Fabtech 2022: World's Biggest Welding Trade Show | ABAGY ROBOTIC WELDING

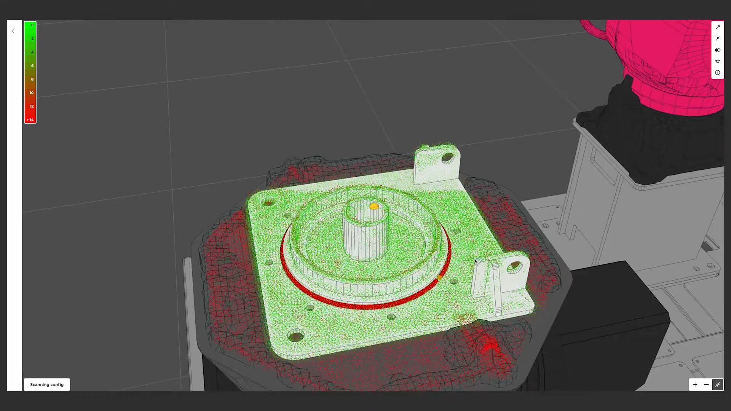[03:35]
Anything that's outside of that gray or red is not a weldable area. Yeah, that's correct.
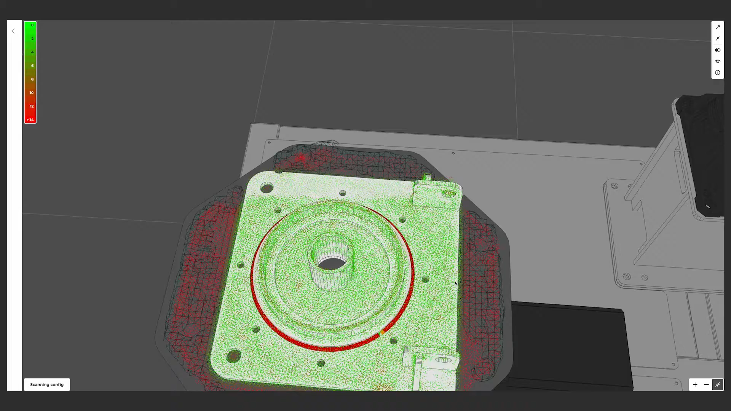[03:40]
Yeah. So the machine will now perform touch sensing. So that's used as a validation to match the drawing and what we're seeing and what the...